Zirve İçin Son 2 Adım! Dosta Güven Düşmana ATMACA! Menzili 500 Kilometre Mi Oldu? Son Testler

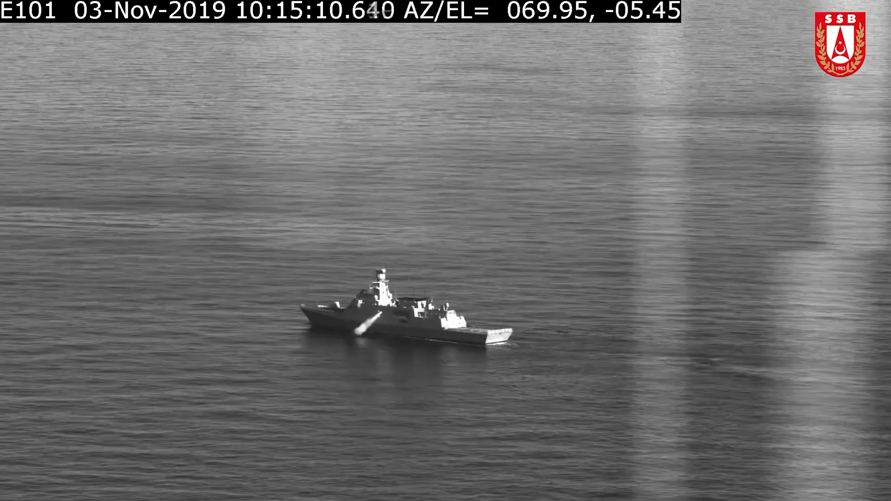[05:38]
Atmaca'da bunlardan biri olduğundan ağır karıştırma anında çalışabilmeli.
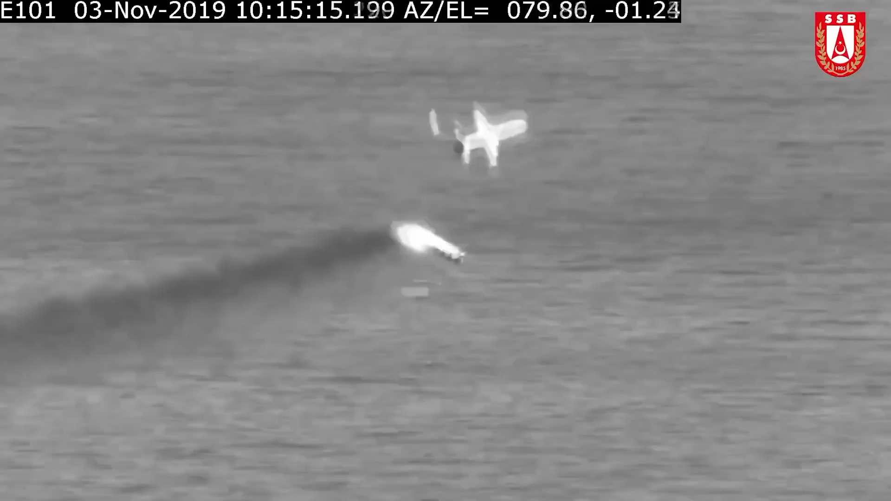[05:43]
Son testinde GPS'ten bağımsız şekilde kısıtlı olarak sadece içindeki bilgilerle hedefini bulmayı başardı. Üstelik havadan değil yine yere yakın giderek. Bu testte gösteriyor ki gelişmiş bir gemisavar olabilmiş.
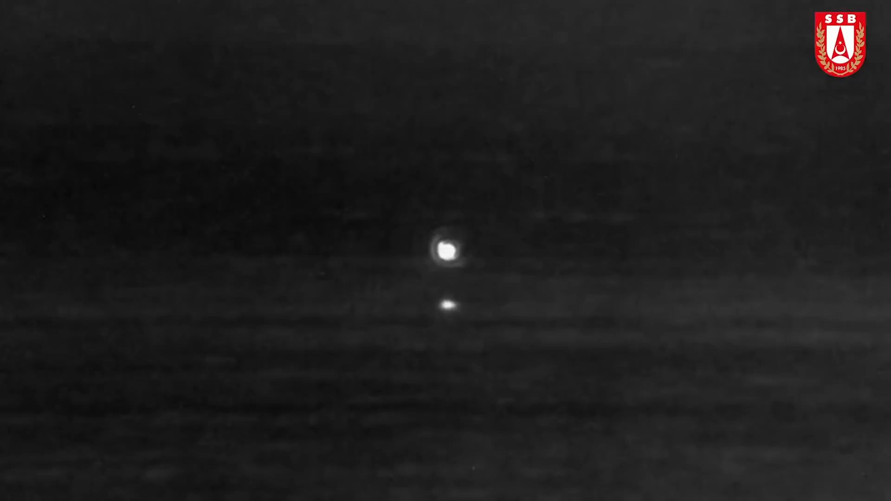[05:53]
Ancak son bir eksiği kaldı.